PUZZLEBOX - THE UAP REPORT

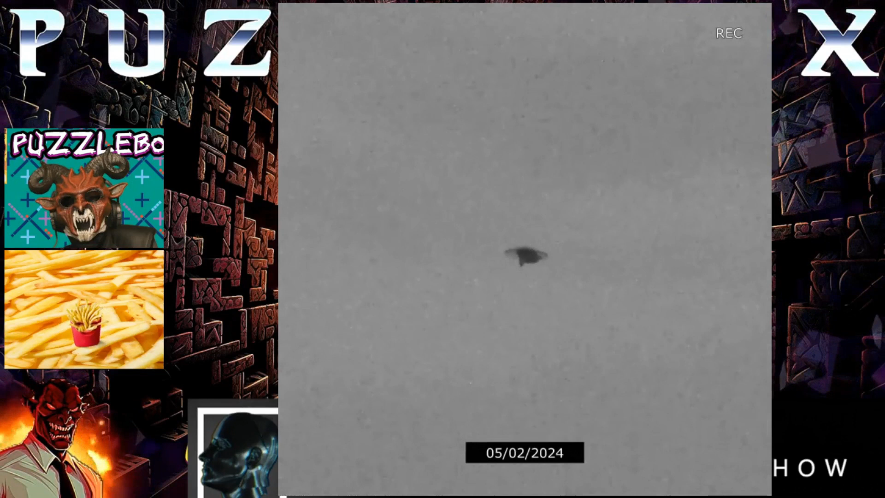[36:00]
and that looks clearly filmed look how it's you can tell your eyes it does look like a drone but we haven't been shown the drones without wings it's like a ufo without but it is flying straight so it's not like doing any weird